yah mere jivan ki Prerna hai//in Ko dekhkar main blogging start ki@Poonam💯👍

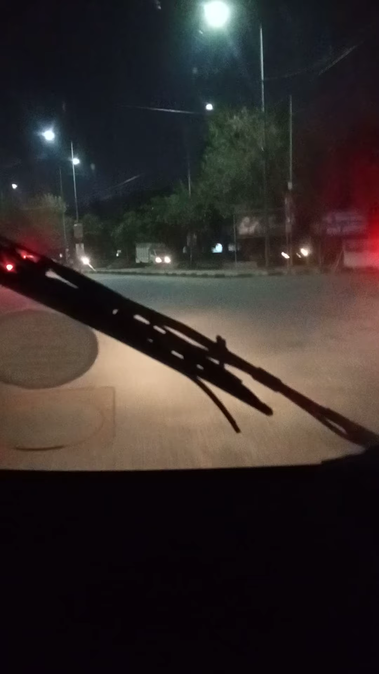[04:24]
गाड़ी आ रही है guys गाड़ी बिढ़ती बच गई हमारी पता नहीं लोग बाग कैसे गाड़िया चलाते हैं और आप देख सकते हैं यहाँ पे भी वो रिल्स वगेरा बनाते हैं तो इनसे ही मुझे motivation अच्छा सा मिला है कि इनसान अगर चाहे न तो जिन्दिकी में बहुत कुछ कर सकता है guys